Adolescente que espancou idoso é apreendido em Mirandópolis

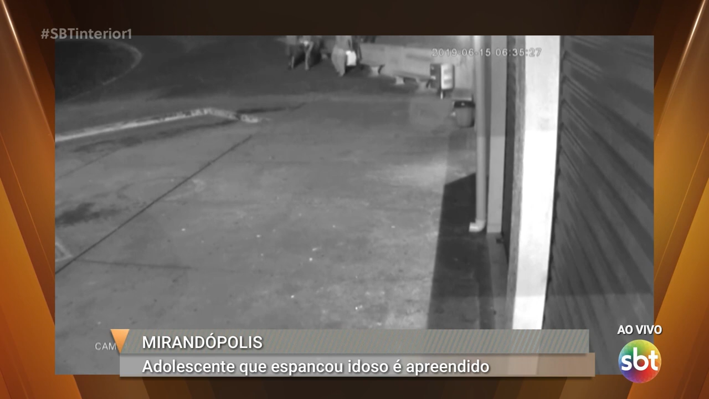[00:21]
De acordo com a Polícia Civil, além do menor de idade, outros dois suspeitos que aparecem nessas imagens agredindo aí o idoso com socos e chutes, foram presos e encaminhados para o presídio de Nova Independência. Os dois vão responder por lesão corporal, tentativa de roubo e corrupção de menores.